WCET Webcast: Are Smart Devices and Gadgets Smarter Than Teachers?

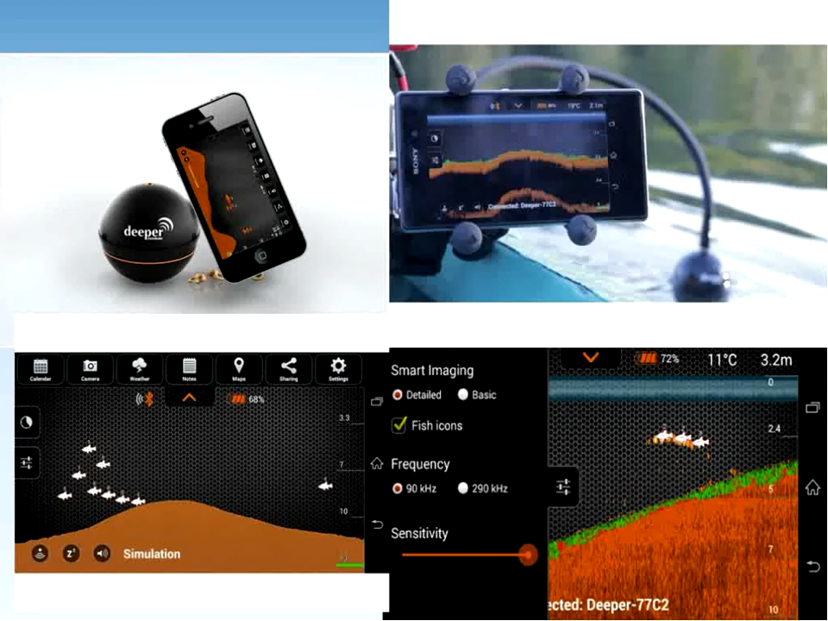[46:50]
We now have the technology that you just put that little lure right there on your rod or reel and it will let you know where they are. Now, some of you might say, uh-uh, that's cheating. Well, it's your whole livelihood